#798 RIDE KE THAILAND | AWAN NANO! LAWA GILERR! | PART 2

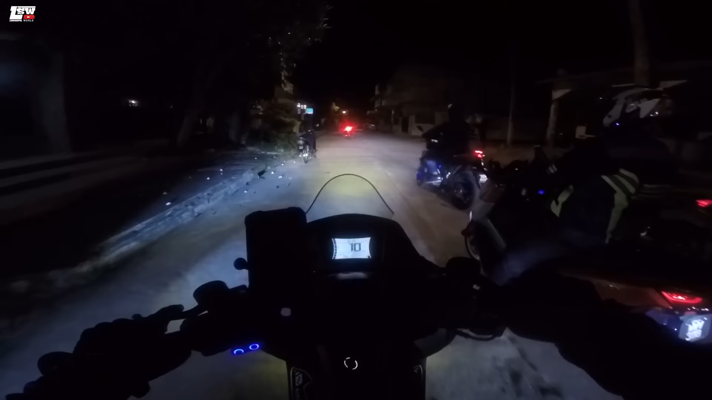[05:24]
Bismillahirrahmanirrahim. Kita nak ikut siapa ni? Suasana pagi di Thailand eh. Sejuk kan? Angin dia angin sejuk. Sejuk dia lain macam. Okey, suasana bandar sepi. Kita dah masuk ke kawasan Yala dan keadaan jalan berkabus eh. Dah macam lalu kat Genting Highland dah ni. Oi, betul-betul berkabus ah. Wahal di bawah aje kan kalau ikutkan kan, bukan kawasan kawasan tinggi ah. Oi, kabut dia kuat. Slow down gang.